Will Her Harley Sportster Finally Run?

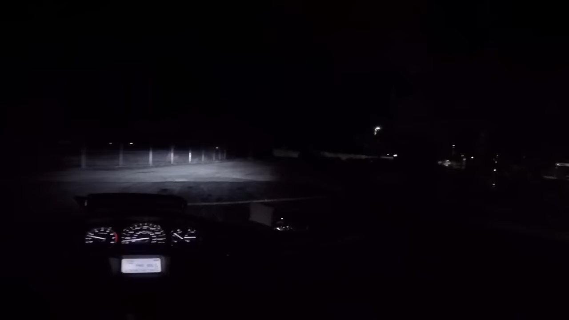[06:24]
Off I go, alone in the night. Oh no, gravel, my enemy! Oh, my whole body hurts!